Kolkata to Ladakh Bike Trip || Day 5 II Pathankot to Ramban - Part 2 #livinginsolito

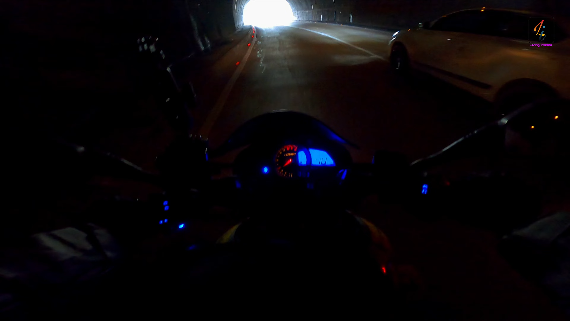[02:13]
এই টানেলটা বেশ লম্বা মনে হচ্ছে কিন্তু।
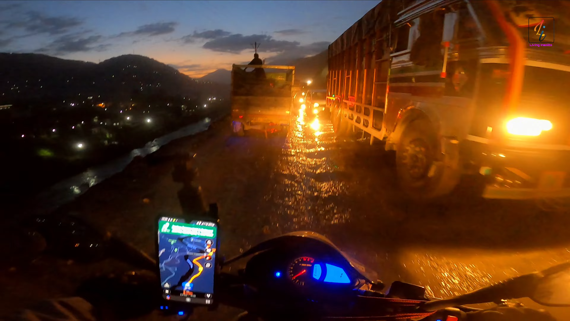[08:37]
ধুলো শেষ হয়ে এবার কাদা শুরু হয়েছে।